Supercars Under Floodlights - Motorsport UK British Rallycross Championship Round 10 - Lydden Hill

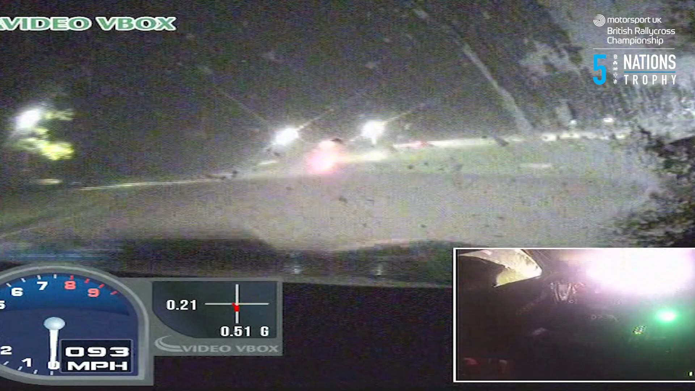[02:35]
On board we ride and you can see just the lack of visibility. The windscreen wipers clearing it but almost driving using the brake lights of the car in front as a reference point.